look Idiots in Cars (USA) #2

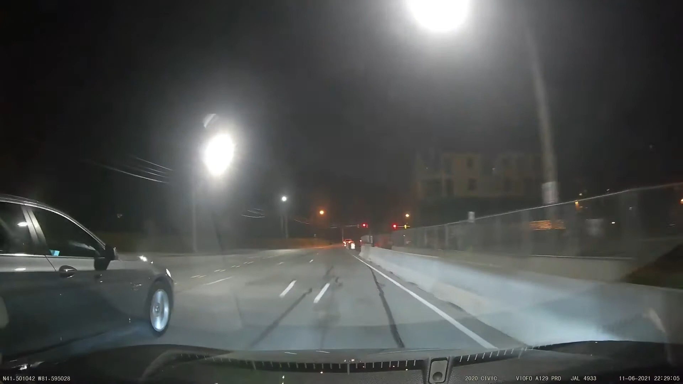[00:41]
They ended up getting somebody else to come in and stuff, and, like the group, and then there's a birthday. Jesus, this guy just damn near ran me into a concrete barrier.